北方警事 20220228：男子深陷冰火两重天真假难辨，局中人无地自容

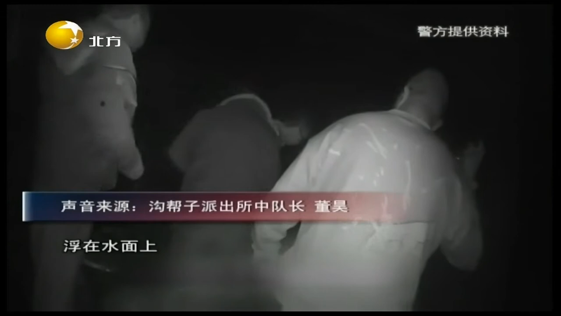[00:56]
那个水面上浮在水面完了旁边有些衣服咱们就是认定她就是这个人然后咱们进行呼救呼叫呼叫之后呼叫多方呼叫这个
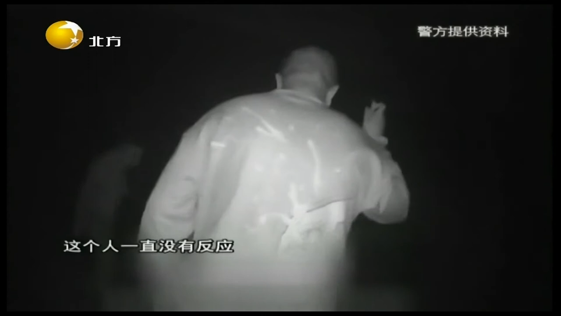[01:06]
人一直没有反应由于深夜河水的温度已接近冰点女子
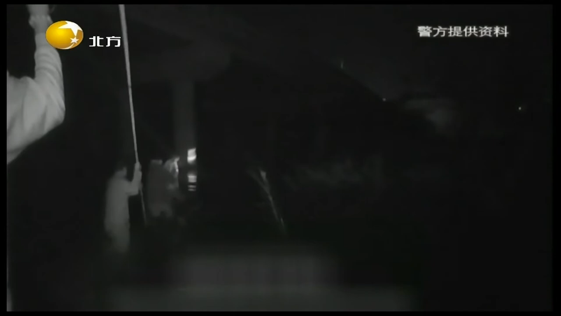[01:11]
长时间浸泡水中极有可能因为湿温而发生意外值班民警董浩在前面拿着长棍探查着前方的水深其余三位同事手拉着手
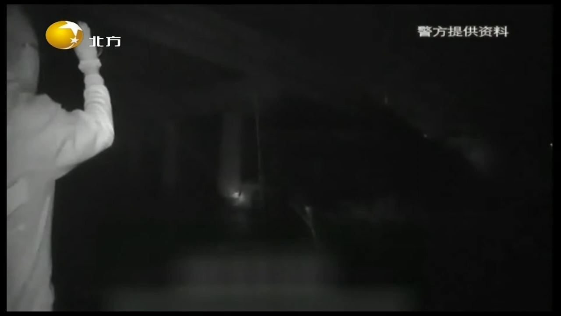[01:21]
伸一脚前一脚的向水中的女子走去因为那水一包当时也不知道多深水里边都是淤泥咱也当时就是三个人下去下去然后
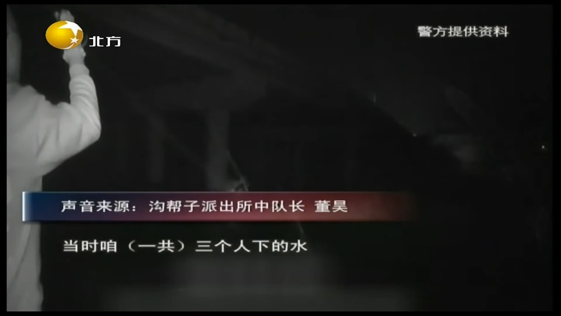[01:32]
拉着什么去去走到那个女人的那个地方
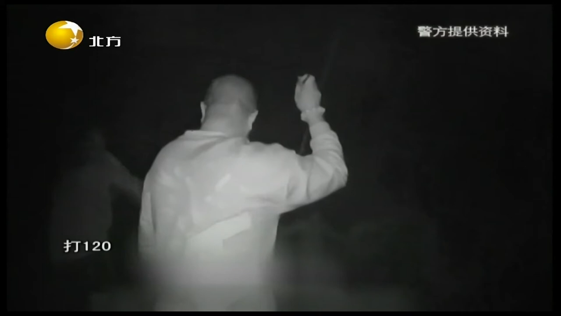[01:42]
女子被救上岸之后生命体征已经极度微弱董浩赶忙把自己的警符盖在女子身上边施救边拨打120急救电话
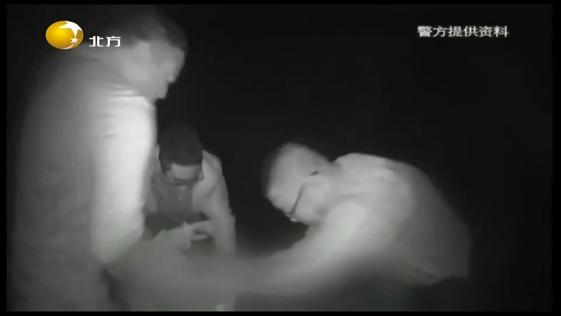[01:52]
救上来之后她已经这个浑身发走然后这个头头白沫我感觉她就是冷动着了过一会儿要是人来之后